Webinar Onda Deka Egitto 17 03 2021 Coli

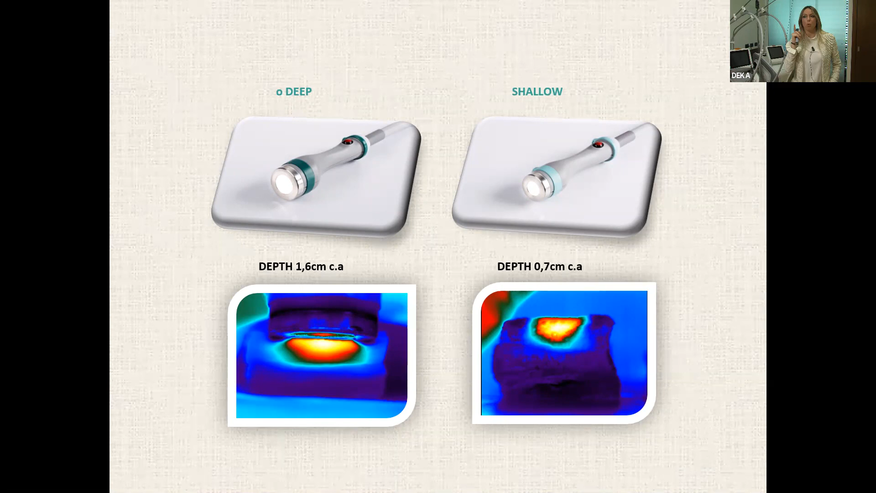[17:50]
In the light blue color area, the temperature will be lower where the cooling system is. So what does it mean? It means that it's strongly recommended to stay always in motion during the treatment, never staying still.